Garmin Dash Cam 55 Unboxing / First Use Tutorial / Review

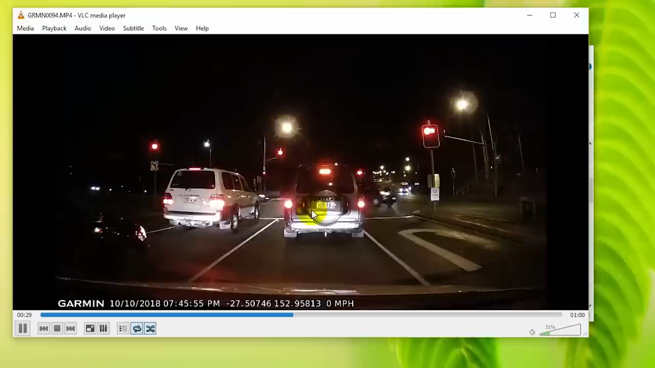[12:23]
you can see the number plate here is pretty visible, but that's because the car has stopped, okay, thanks for watching guys, see you next time.